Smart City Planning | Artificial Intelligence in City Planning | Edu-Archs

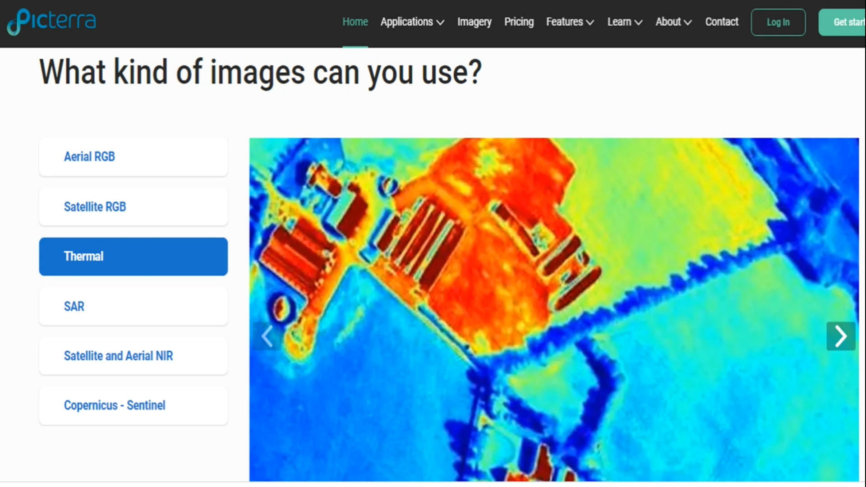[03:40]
processing and interpretation of data acquired primarily in the thermal infrared region of the electromagnetic spectrum.